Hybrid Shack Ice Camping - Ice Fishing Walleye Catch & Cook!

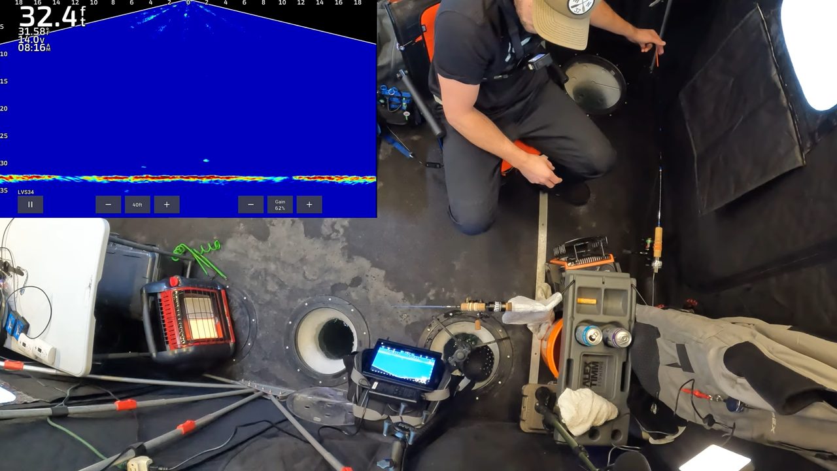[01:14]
On screen: depth 32.4 ft
Let's do it. Looks like we've got something hanging on the bottom. So we're going to lower this right on down. See if we can't get this day started right.
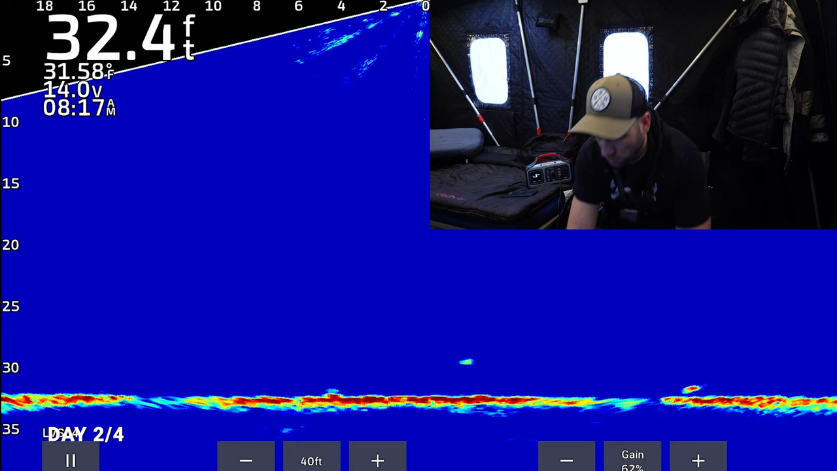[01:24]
On screen: depth 32.4 ft, water 31.58°F
Oh, yep. We've got a fish over here. They're waking up. 8, 17 a.m.
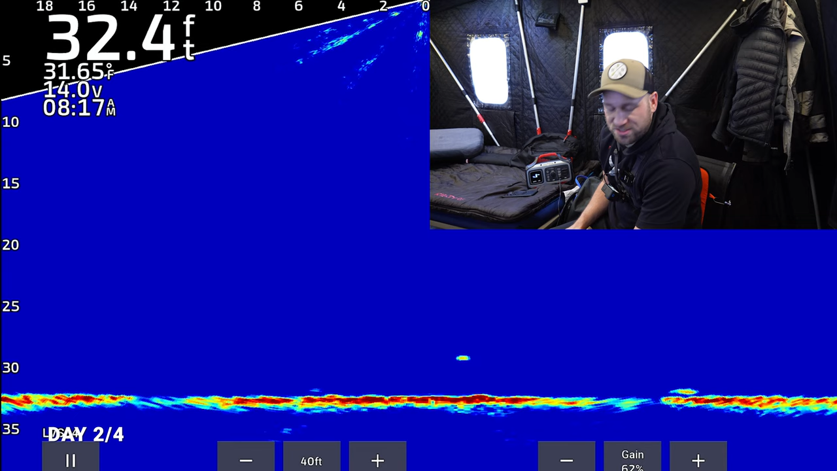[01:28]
On screen: depth 32.4 ft, water 31.65°F
Let's see if we can get into them. Roamer on the bottom.
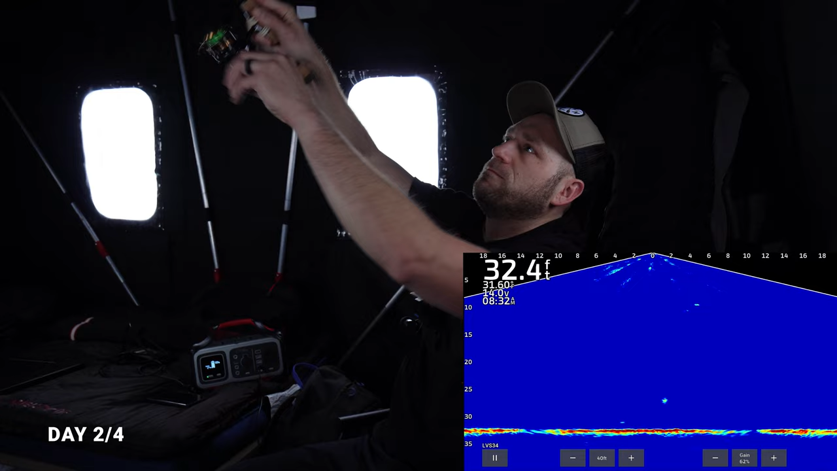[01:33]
On screen: depth 32.4 ft
Screaming small sauger, but it is the first fish of the trip.
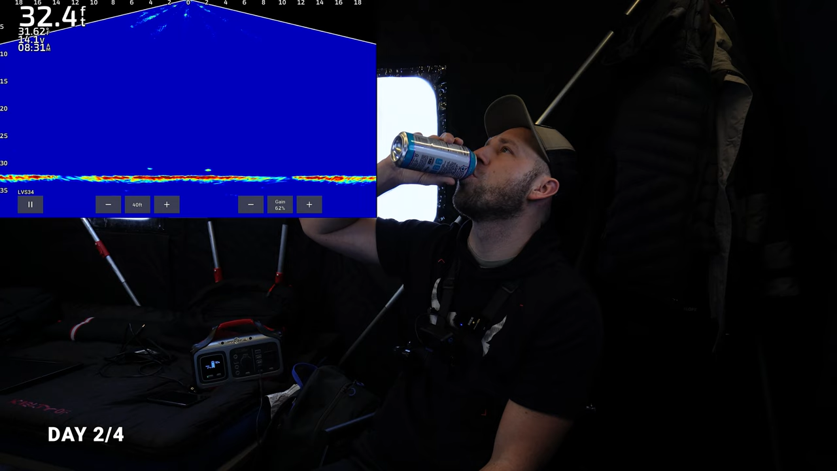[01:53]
On screen: depth 32.4 ft
Here we go. We're going to catch this fish off the bottom here, just on a shiner minnow head. Here we go. Here we go.
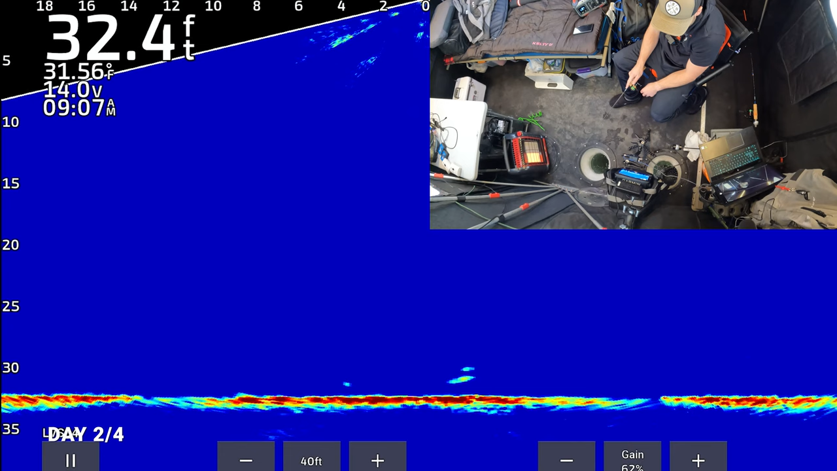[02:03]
On screen: depth 32.4 ft, water 31.56°F
Here we go. Oh, he nodded out. Here we go. Hit it.
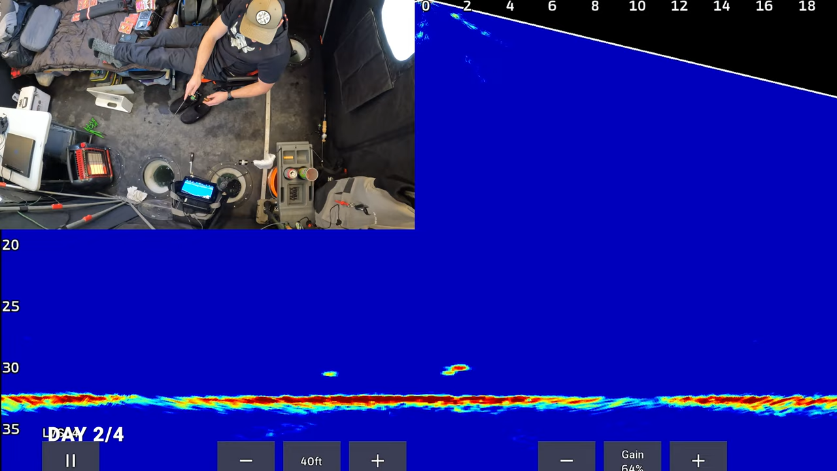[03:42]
Oh, it's got a little bit of weight to it.
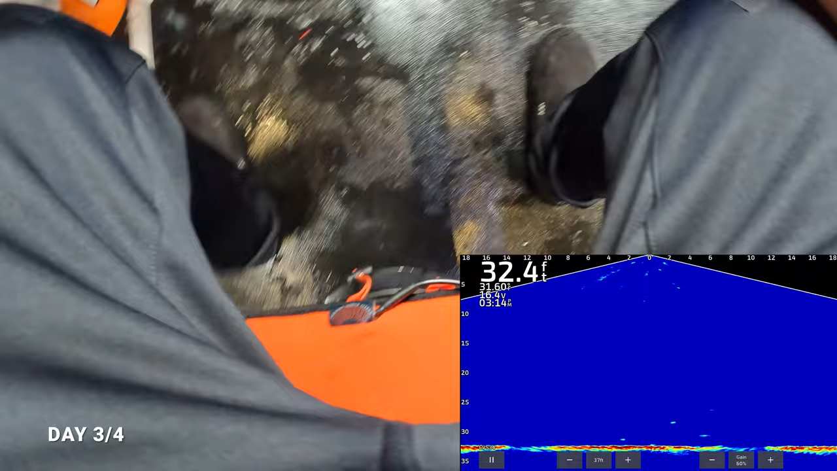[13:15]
On screen: depth 32.4 ft
Let's jig it. See if we can get him to come in. Here we go.
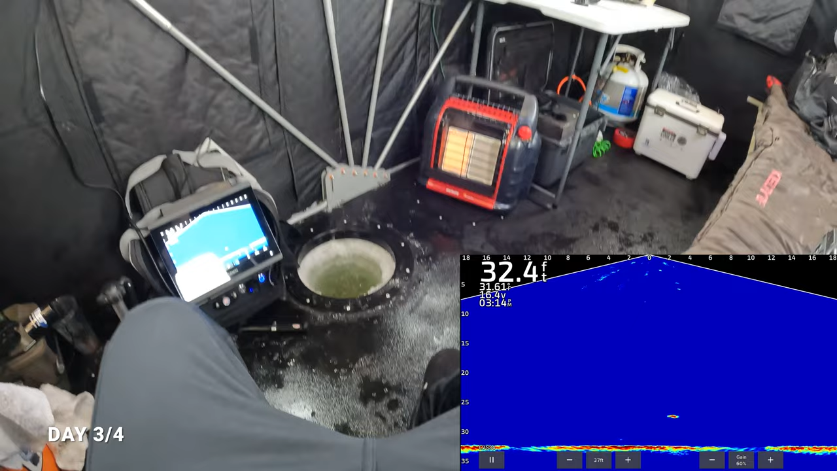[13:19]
On screen: depth 32.4 ft
Hooked up. Oh. This is a better fish than I've caught in the last 36 hours.
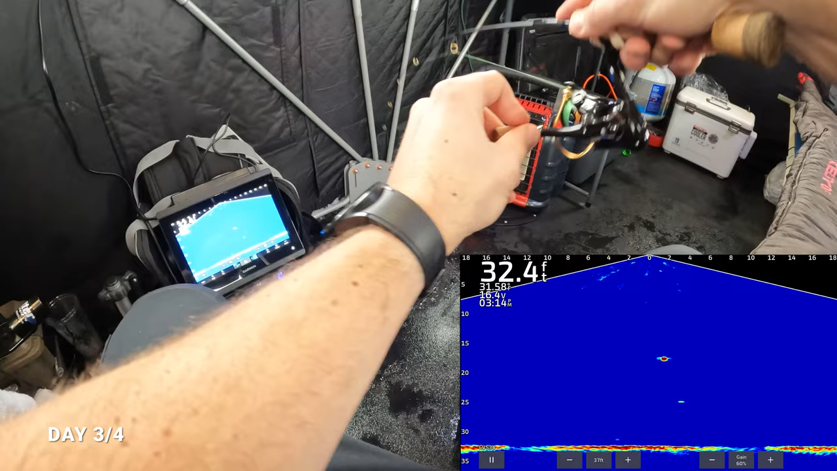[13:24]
On screen: depth 32.4 ft
Right here. Here we go. Yes sir.